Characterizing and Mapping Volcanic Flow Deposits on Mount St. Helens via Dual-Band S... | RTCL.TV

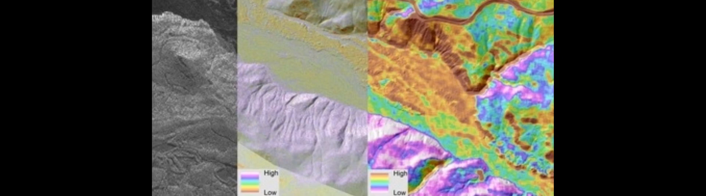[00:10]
In this study, we developed an approach to extract a measure of surface roughness from dual-band airborne synthetic aperture radar, ASAR, backscattering data to characterize and map various volcanic flow deposits,
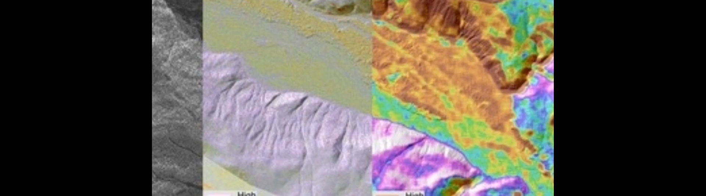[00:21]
namely, debris avalanches, lahars, lava flows, and pyroclastic density currents.